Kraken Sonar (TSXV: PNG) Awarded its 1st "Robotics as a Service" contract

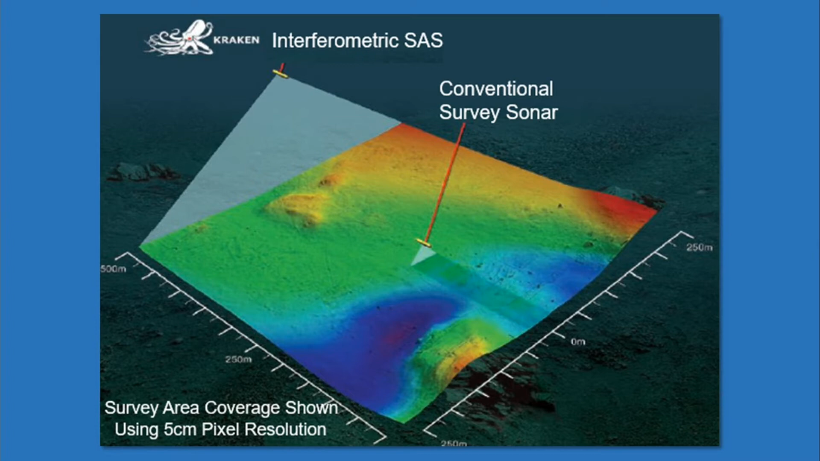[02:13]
Kraken's AquaPix technology provides an order-of-magnitude increase in range and resolution by using sophisticated software and signal processing to synthesize an array up to 25 times longer than the real array.